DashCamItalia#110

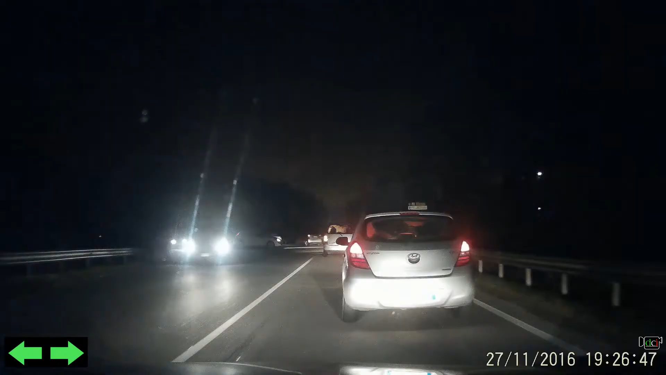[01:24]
T'abbiamo visto. Ma che cazzo ti accendi in retronebbia che sono qua?
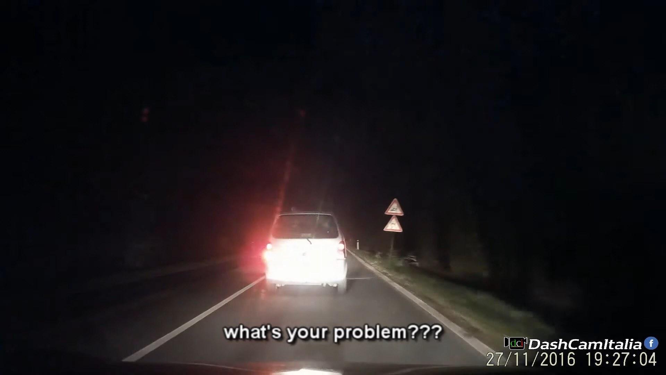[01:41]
Adesso sto qua così, cazzo, finché non abbassi. Ma porca puttana, ma che cazzo lo accendi a fare? Perché c'è la nebbia. Ma sono, ci sono dietro, ti vedo, cazzo. Mangiarmi napositano,